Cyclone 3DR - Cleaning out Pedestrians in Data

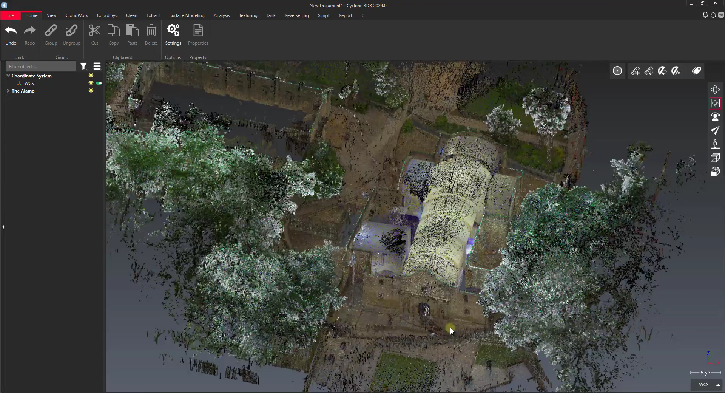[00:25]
You can see here we've got a point cloud that we have a lot of noise from pedestrians in.
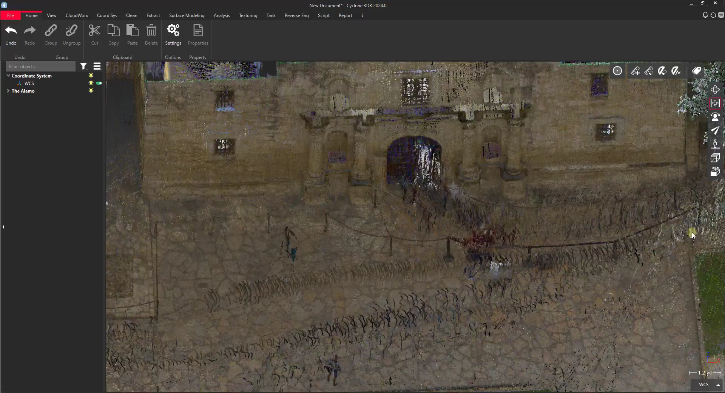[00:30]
We've got a whole line of people going into the building. Inside the building here we've got a lot of people.
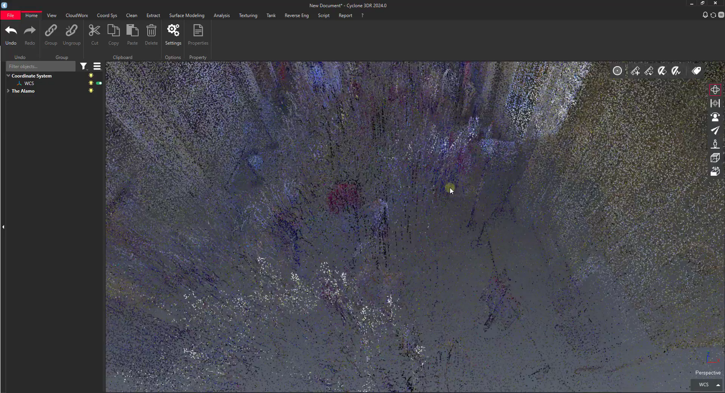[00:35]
I just want to go over a quick way to go about cleaning these people out of here.
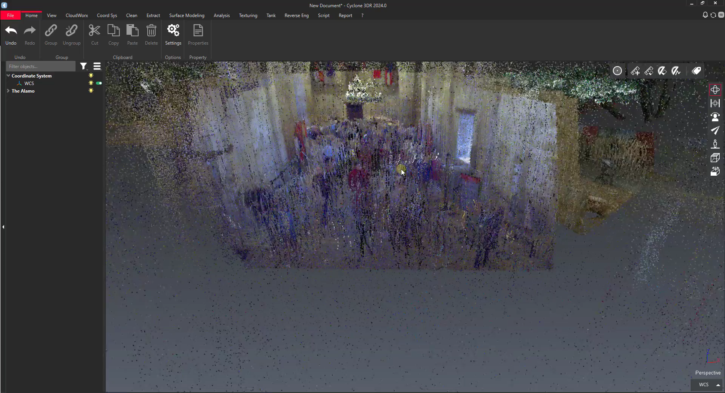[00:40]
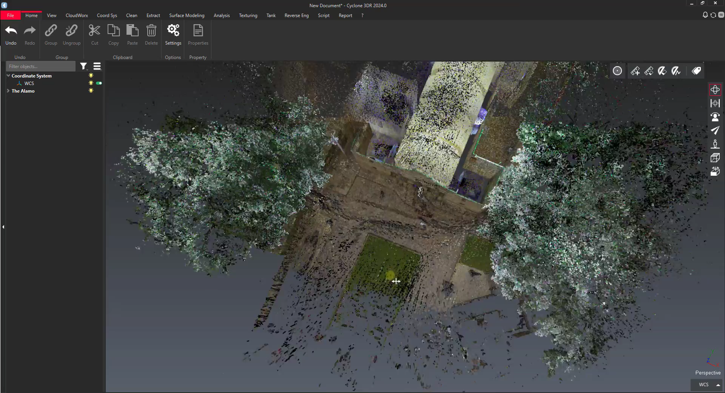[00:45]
The first thing that I would do, let's say that we just want to focus on this main building here. So first we'll isolate this building.
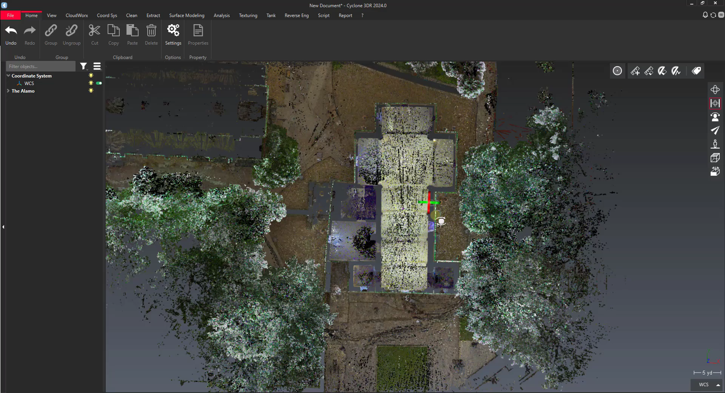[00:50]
So to do that, go to the clean tab, select our point cloud,
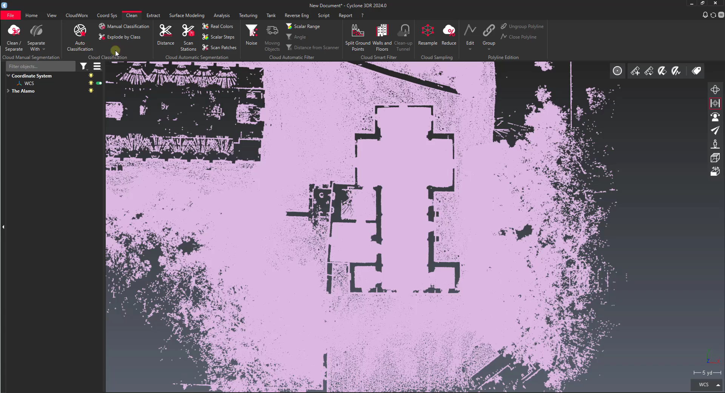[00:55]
say clean separate, and then make a fence of the area.
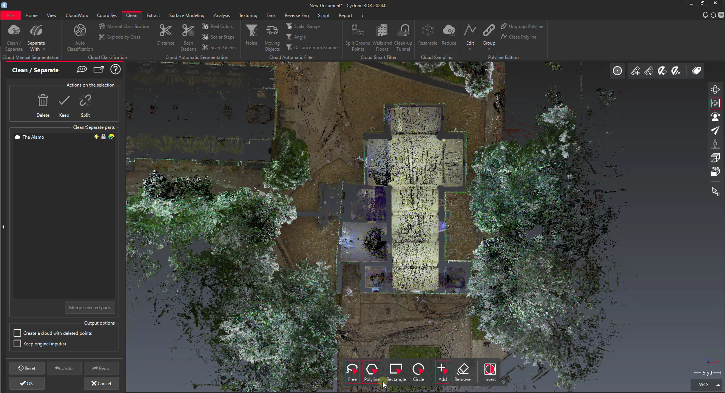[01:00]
We use the rectangle snap and we'll just isolate the building. This will cut down on our processing time whenever we're doing some of these surfaces.
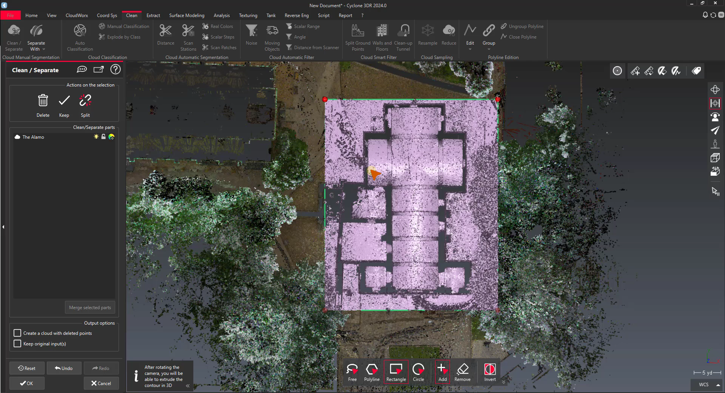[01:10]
I'll use the split tool so that I keep my original. Turn off the original and we'll keep our second point cloud here.
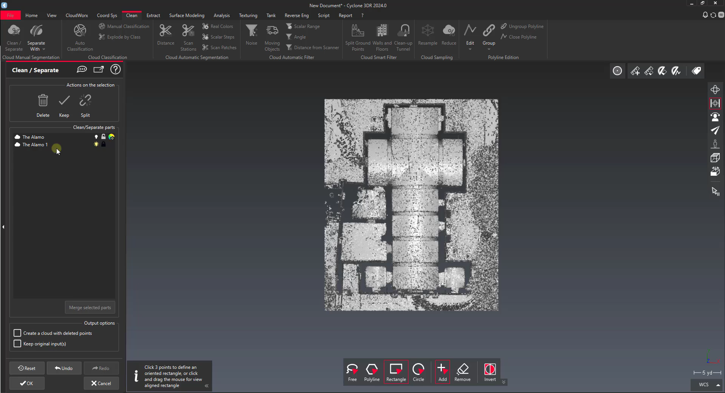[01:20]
Our split we're going to be manipulating. One thing I might do as well is in the outliner I might name this working point cloud.
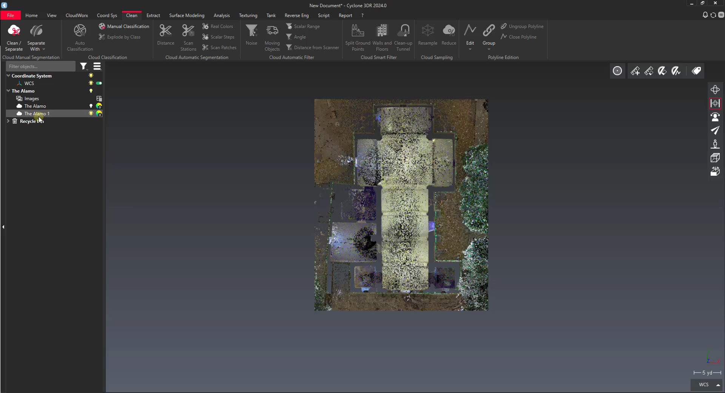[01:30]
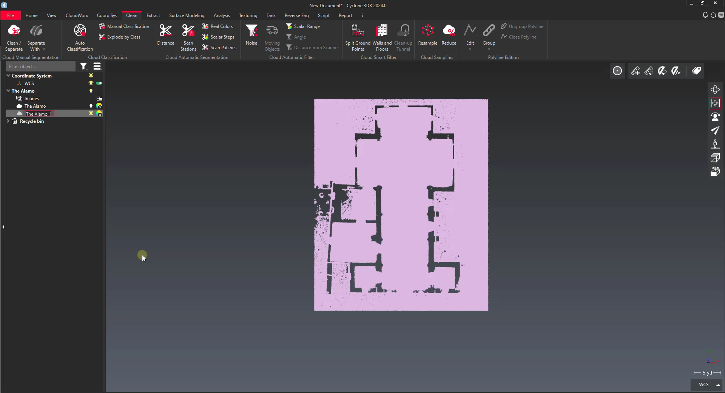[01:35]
Or focus.
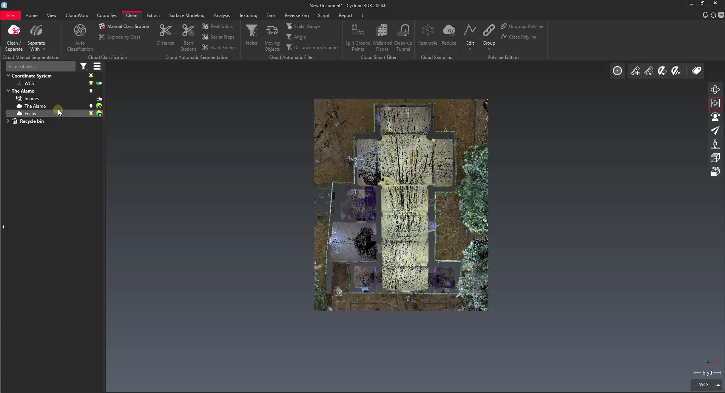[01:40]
That way we can tell the two apart. The next thing we'll do is I'll create a surface.
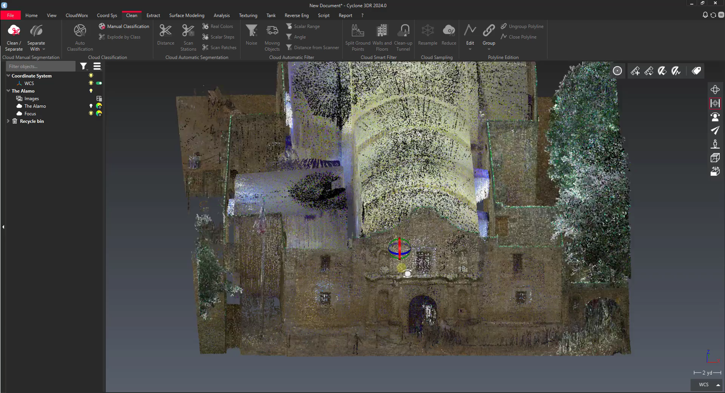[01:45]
What we're trying to do is minimize the amount of time that we have to create different clipping boxes and angles.
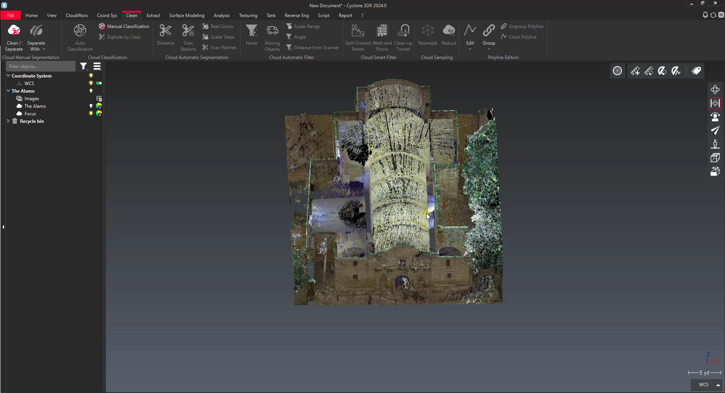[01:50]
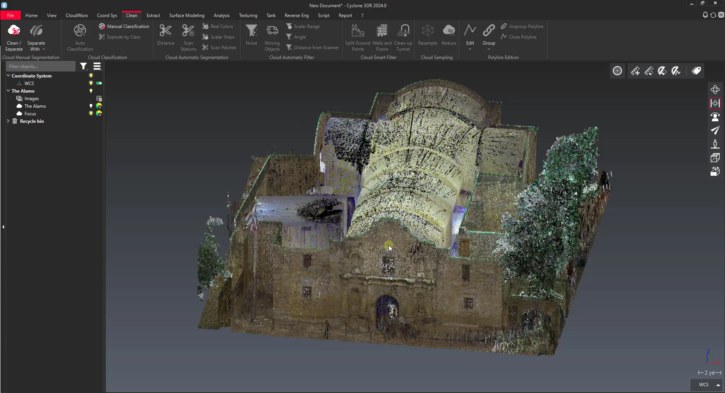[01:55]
Using fencing tools to sort of cut out the people can be a little bit cumbersome inside there.
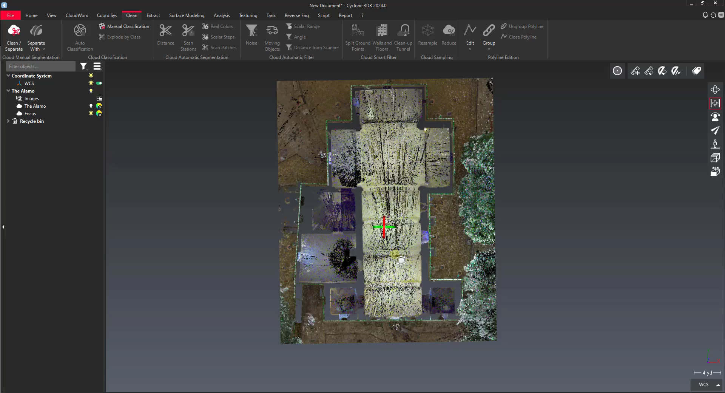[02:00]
So I want to show a quick way to go about reducing that. So I'm just going to flip the building upside down here.
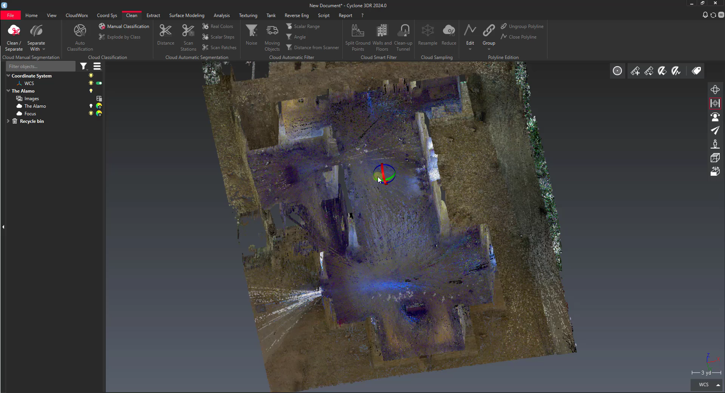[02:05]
And then we will use the surface modeling tool for DTM to create a ground surface.
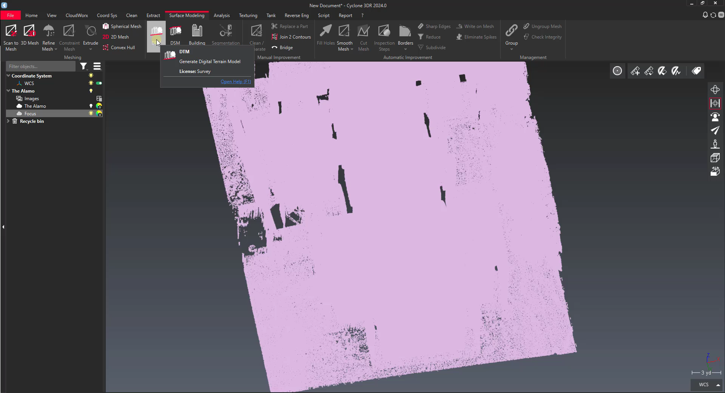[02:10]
So you can see I've got this set to flat. So I'll turn my angle all the way down to flat or as close to flat as I can get. It's got 10 degrees minimum. Leave this on our Z direction for our up direction. And then I'll just click the preview button to run with those settings. What we're looking to do here is extract a ground surface of a floor that we can use to basically remove the floor. And then add it back in after we've done our trimming.
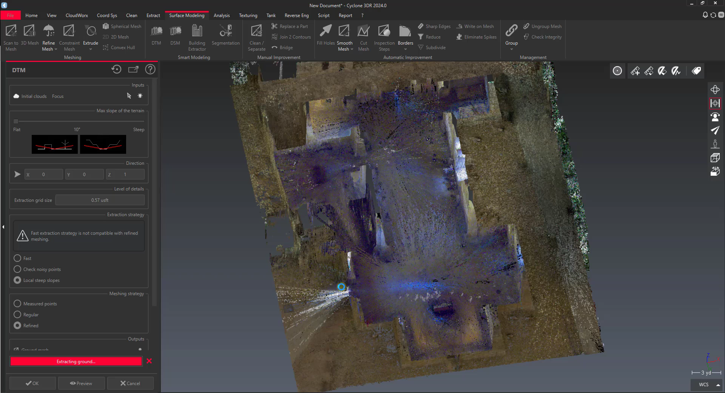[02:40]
So it looks like we've got our floor surface there.
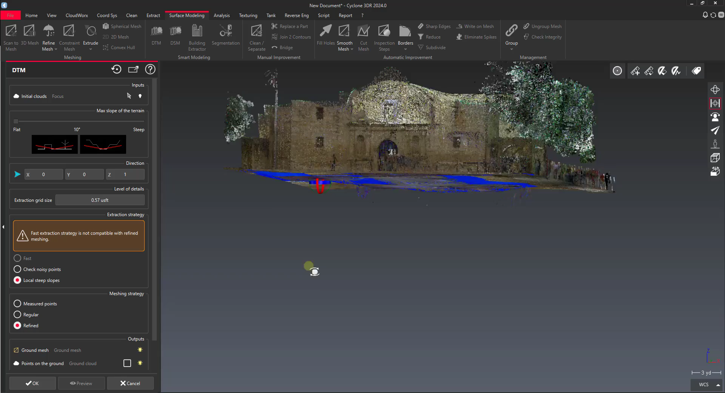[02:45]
So we'll say OK on that. We're not keeping this. But remember this isn't the actual floor model. This is just close approximation of what the floor looks like here.
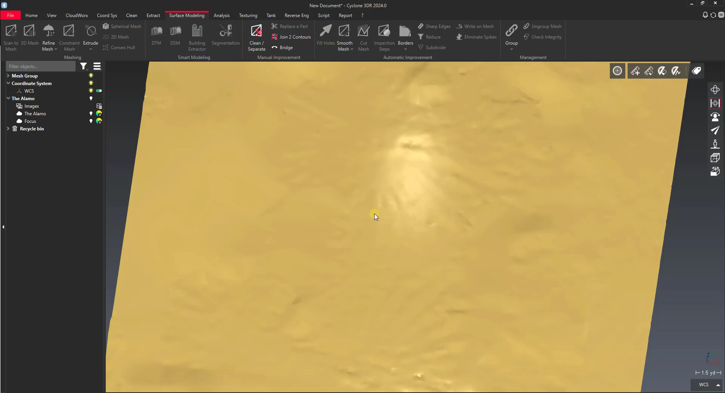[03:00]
So we'll take this. We'll turn our focus point cloud back on.
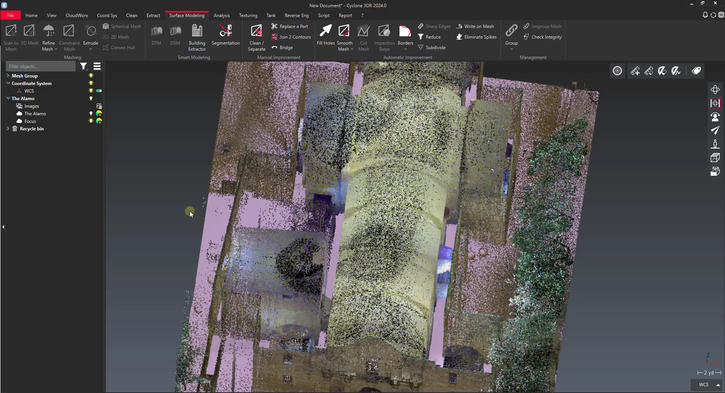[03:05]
And then what we'll do is we want to separate a thin layer of points right above this floor mesh that we created. So I'll select my mesh. Select my point cloud. Back on the clean tab we have a tool called separate width. We can do separate on both sides. Separate according to distance. Separate according to orientation. In this case we want separate according to distance.
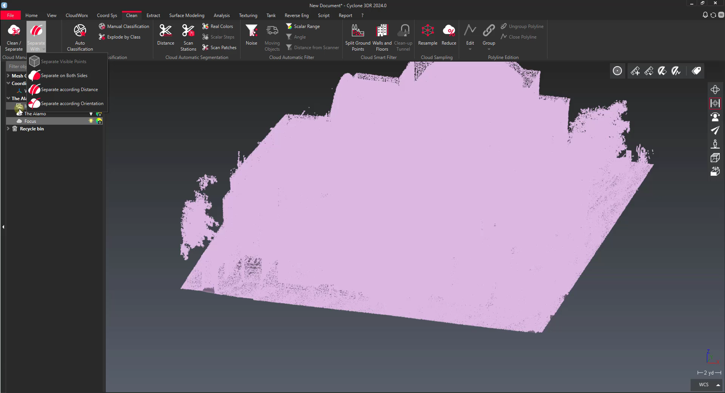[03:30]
So what this tool will do. We first select the cloud to filter. It's our focus cloud. So we've got that picked. And then our filter object. Which is our ground mesh. Then we provide a distance threshold. So this is going to separate all the points that are whatever distance we set here. So in this case I might call this. Let's make this a tenth of a foot.